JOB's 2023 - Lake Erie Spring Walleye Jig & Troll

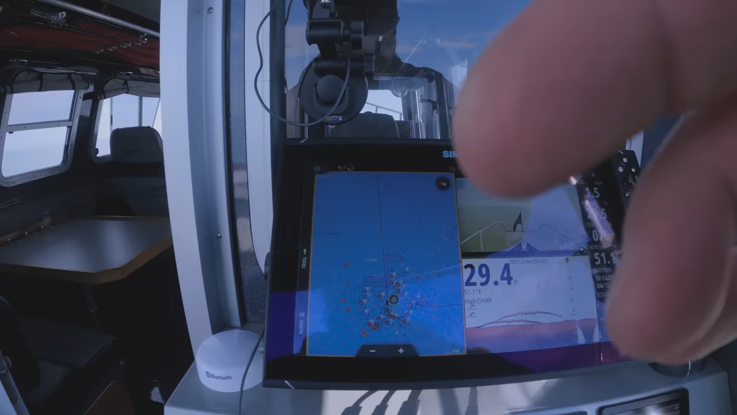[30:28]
Guys, you can see all the boats around us.
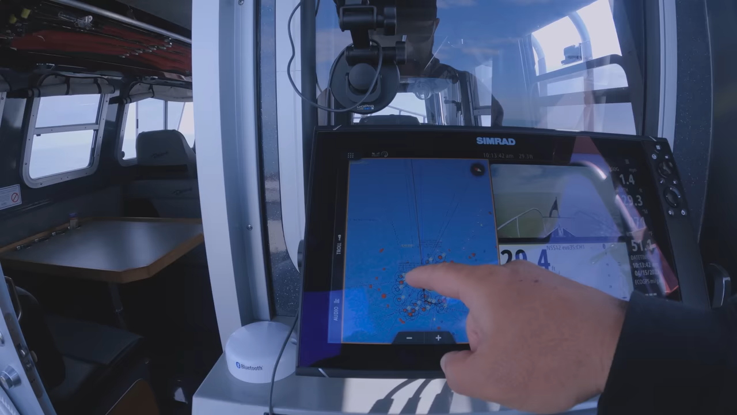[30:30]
That's with my radar on. I can turn that off.
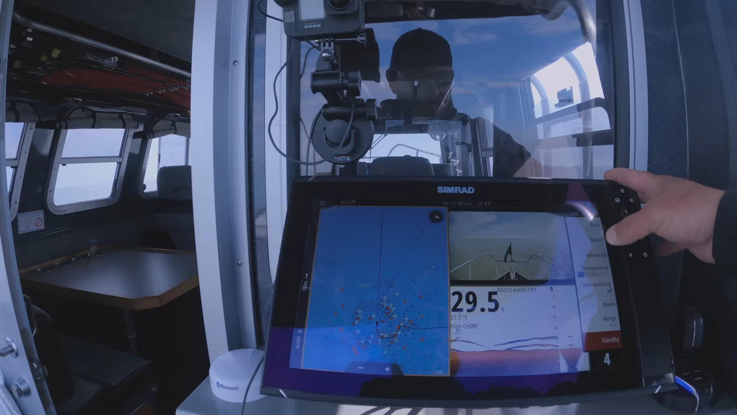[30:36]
So I can put that on standby. Gets rid of all the marks on my radar.
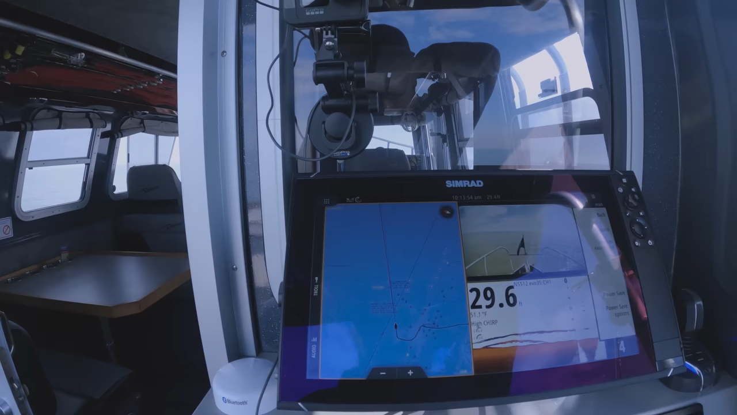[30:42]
So I like to, if I'm out in the back of the boat, I typically like to keep that on, make sure I'm not colliding with any other boats.
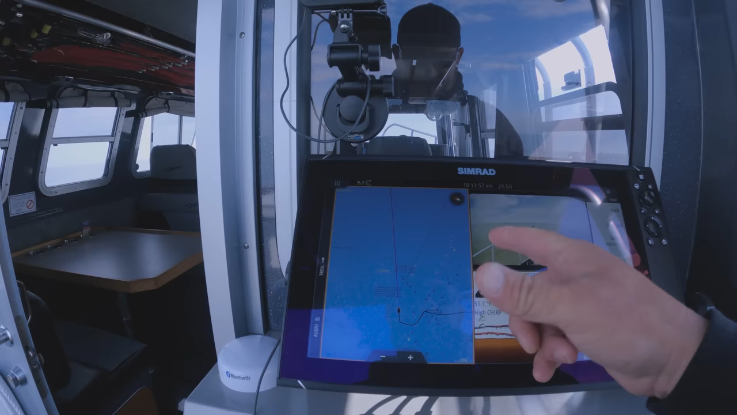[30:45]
So you can see there's B can, there's C can.
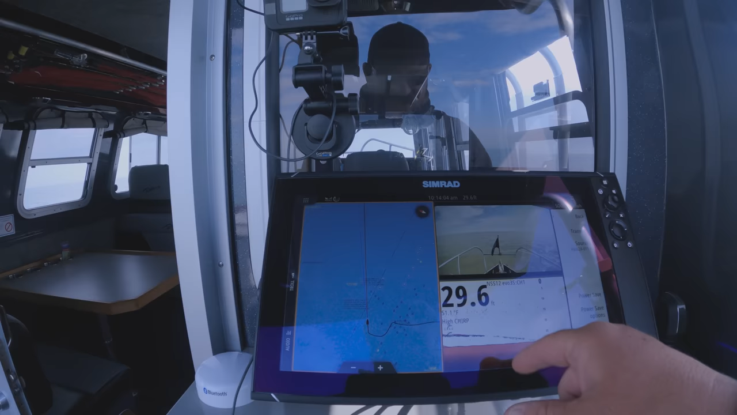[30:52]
Obviously I got the 2D sonar going on the bottom right. Up here is actually a camera.
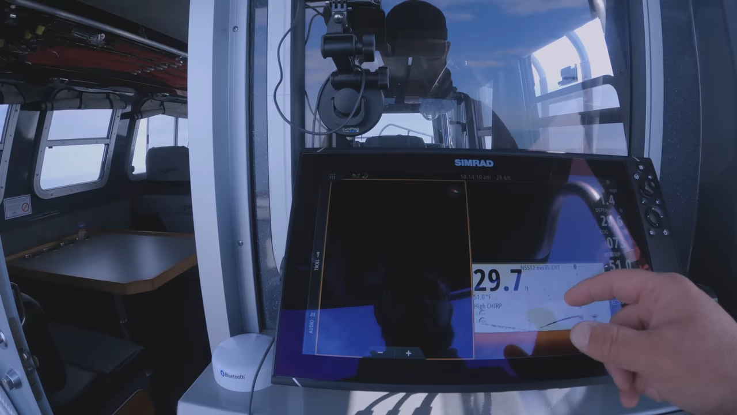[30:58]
So I can actually go in here. There you go.